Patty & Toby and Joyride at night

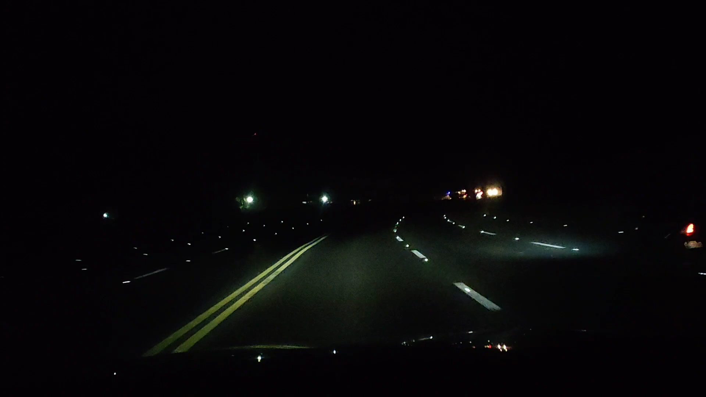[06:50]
ito yung dito ako sa biyahe, pauwi ng bahay. Ito yung nag-usipin sa araw. Sa araw, sa gabi, biyahe na gabi. Ito kami sa driver siya.